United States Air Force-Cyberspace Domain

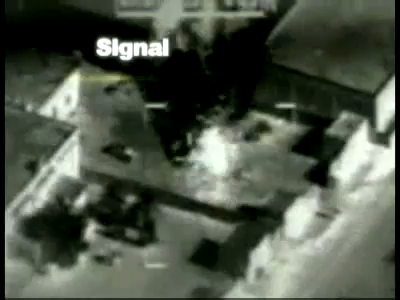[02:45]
killing or wounding several of them. As the enemy contingent evacuates the area, the airborne platform tracks their movement.